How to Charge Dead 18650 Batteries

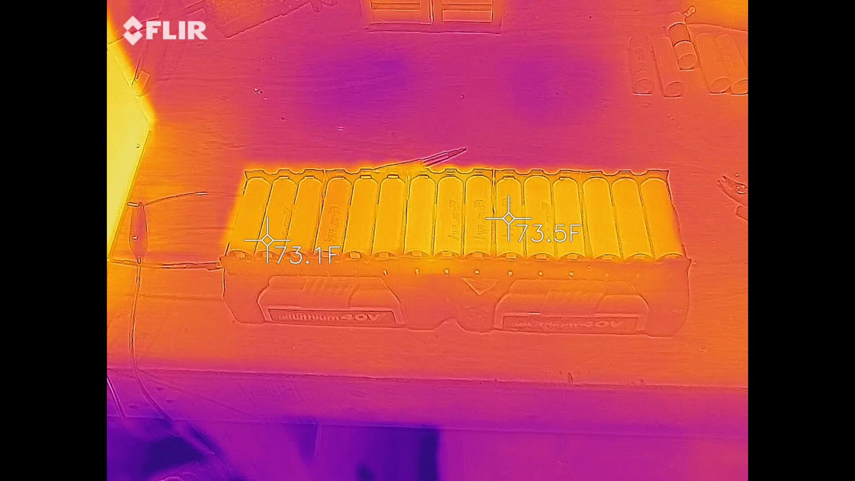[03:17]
So here's what it looks like when i'm looking at it through the thermal camera These uh,
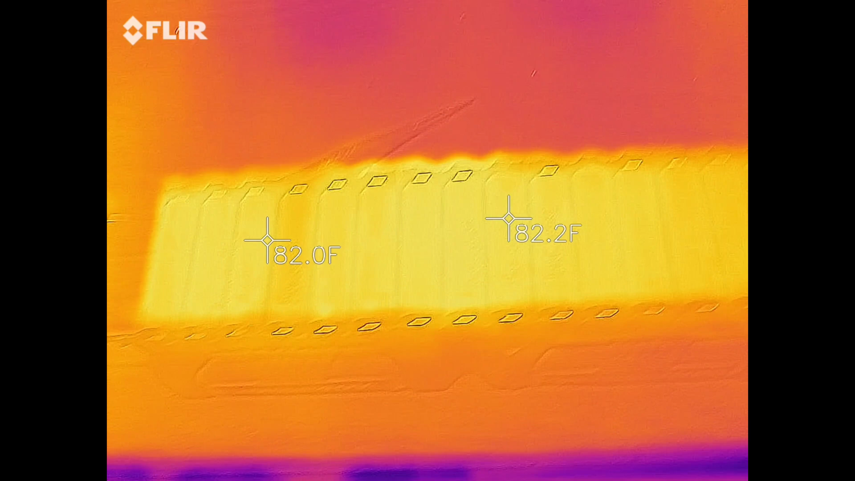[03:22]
these cells here These are the samsung cells have been
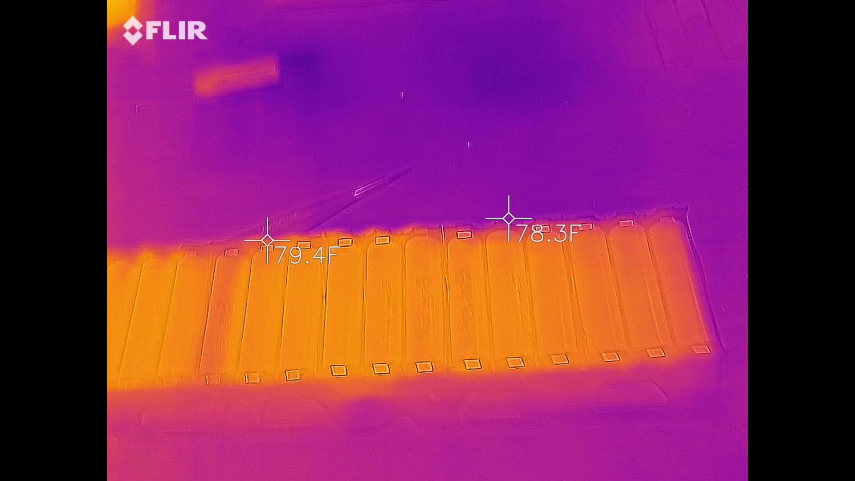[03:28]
pretty good The lg's were kind of junky compared to the samsung's
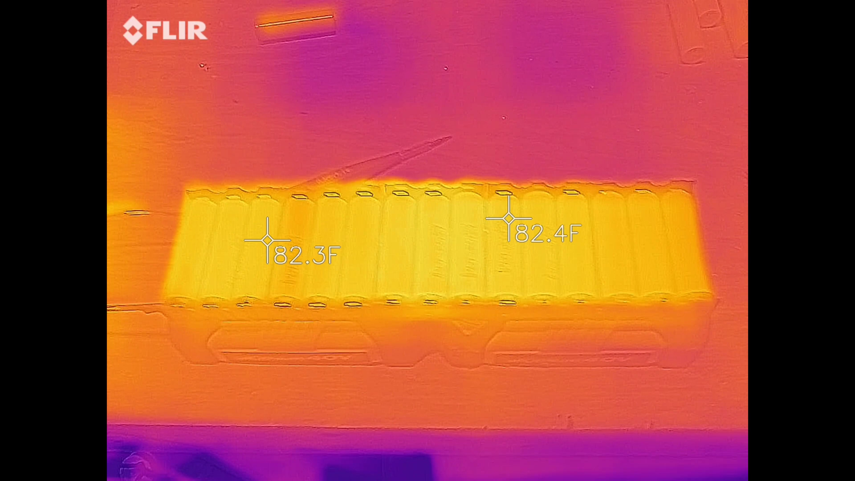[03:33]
Then you can see going over to the chargers
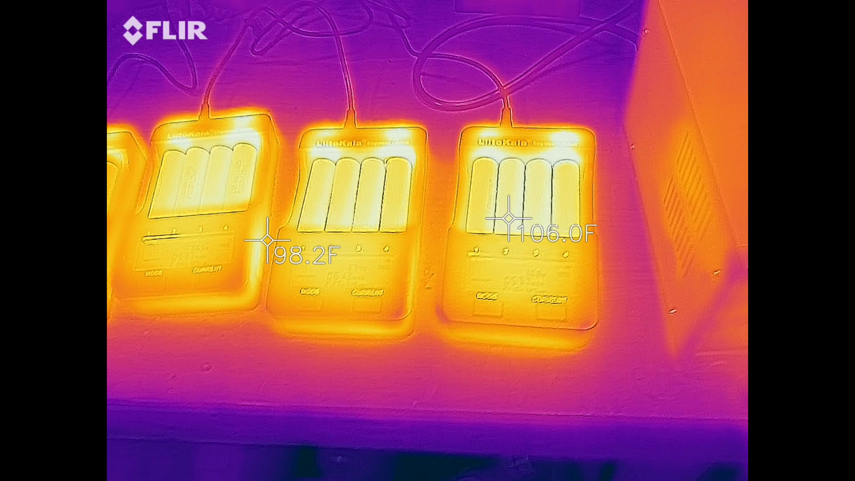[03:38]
Right now these are bleeding off power.
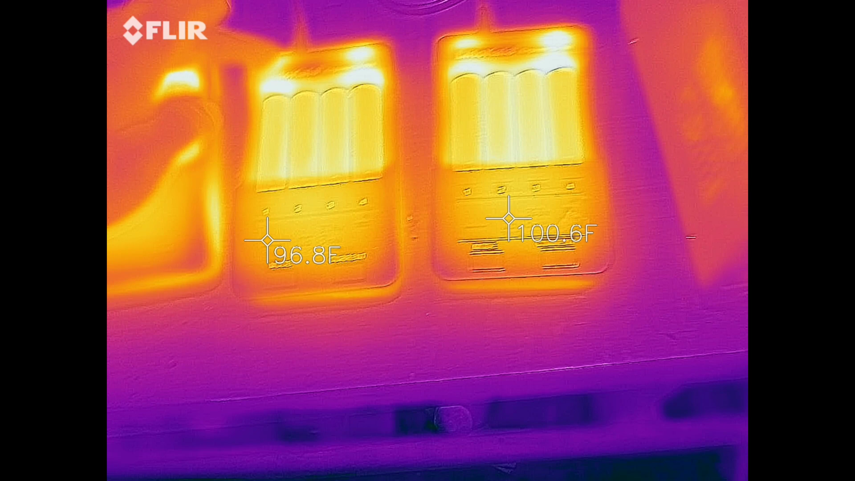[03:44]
So that's the the heat signatures up towards the top there And they're all doing pretty well.
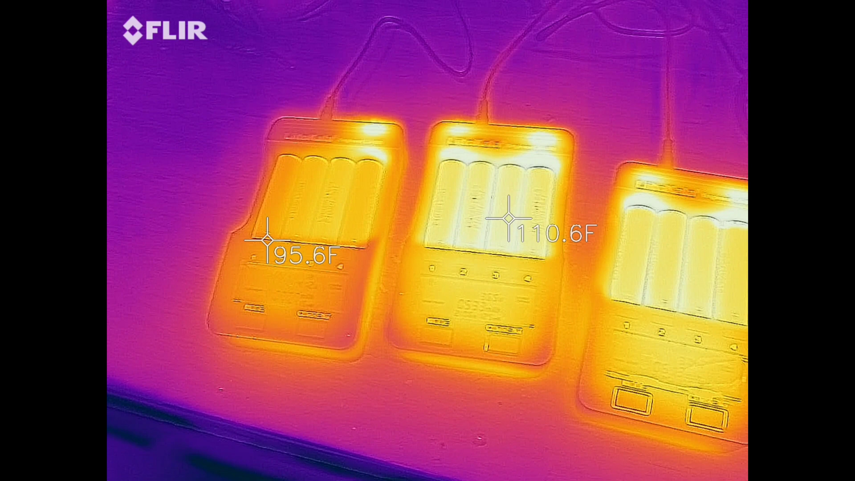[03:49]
They're getting a little bit warm, but uh, not too bad One more over there
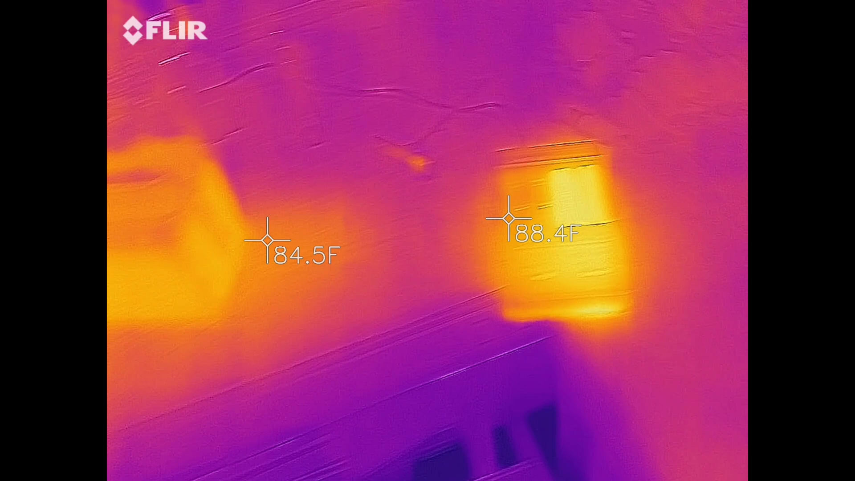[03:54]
And you can see the uh, the lead acid batteries i've been charging those